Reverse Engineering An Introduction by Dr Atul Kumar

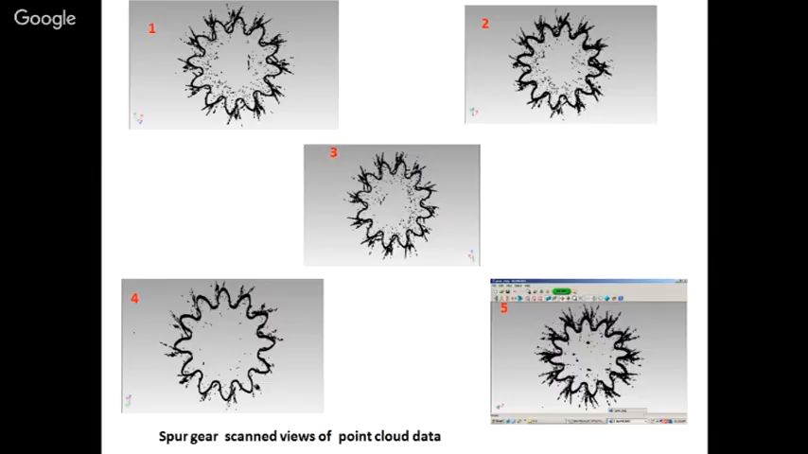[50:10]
standard of the noise in the different different models so we have considered for further analysis or to recreate it's a solid geometric model for the figure number four using the 80 degree of face angle so pre-processing under pre-processing we are generate the surface model
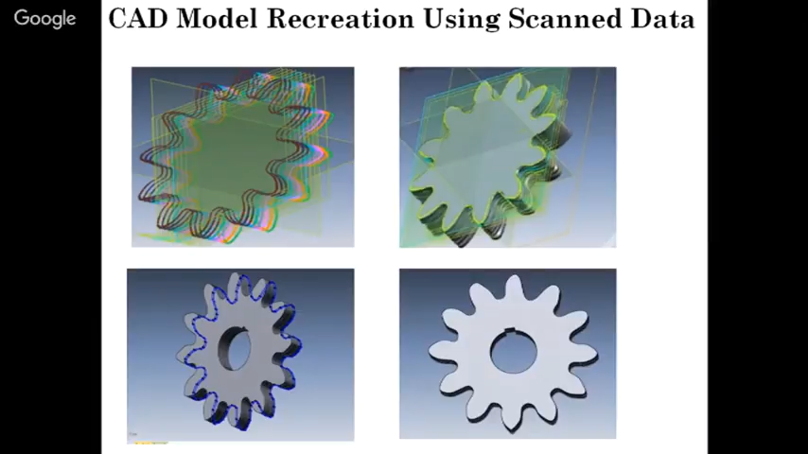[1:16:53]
we are going to create the valid 3D automatic solid solid model this model further we can use for the first one is your we have so the flow process diagram